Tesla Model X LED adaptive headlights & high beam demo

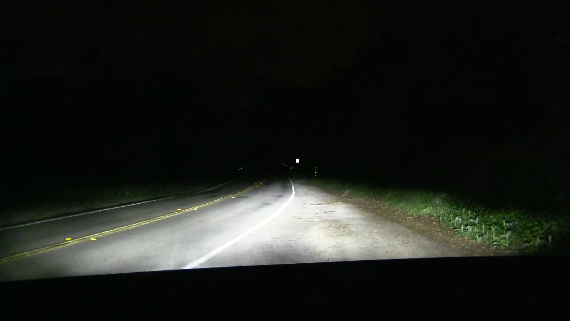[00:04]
in this video I'm going to show you the adaptive headlights and the LED headlights on the model X and I believe this feature will also be on the new model S the the facelift model S that comes out nowadays but I am now back on the Redwood Road near Oakland and I'm gonna show you here
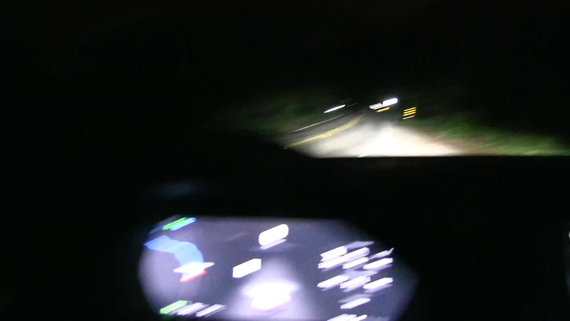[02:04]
okay maybe I should switch on the dome light here so you can see
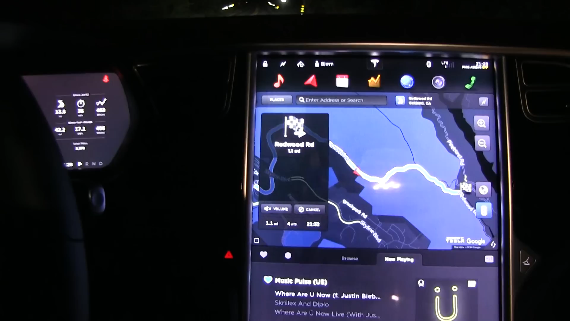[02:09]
better when I turn the steering wheel
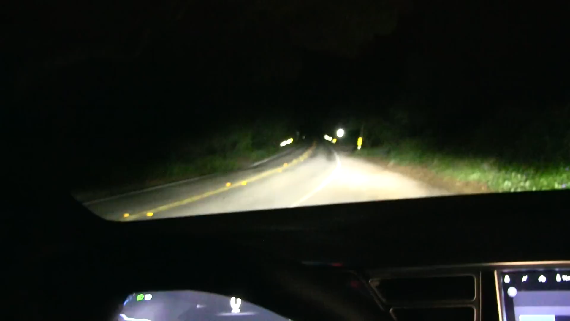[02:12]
nothing happens but you probably notice something there on the edge there yeah so I'm gonna switch off the dome light again to you can see it clear so when I turn to the left okay this is like the the the the straight position right and if I turn to the left you see there is one LED light up there and then further I get another one and
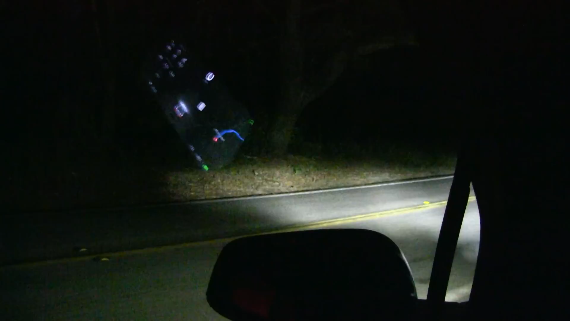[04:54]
just gonna turn like this so you get an idea so well actually it helps yeah and also another feature is that if I turn on the left signal light or the indicator turning left this will happen see it turns on all all the three extra ones to the left and same stuff for the right one of course see here yeah so that one is actually pretty useful I like it because when you want to turn
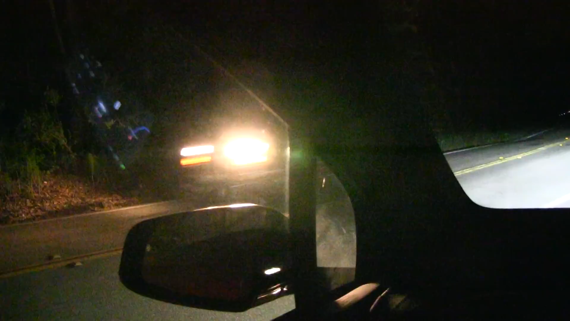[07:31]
all right so um yeah that's it I know so I I try to play around with the auto high beam also because what did I mention it in in the e61 BMW e61 in order for for the the adaptive headlight to to work you have to have auto high beam on otherwise it won't work so I also try not what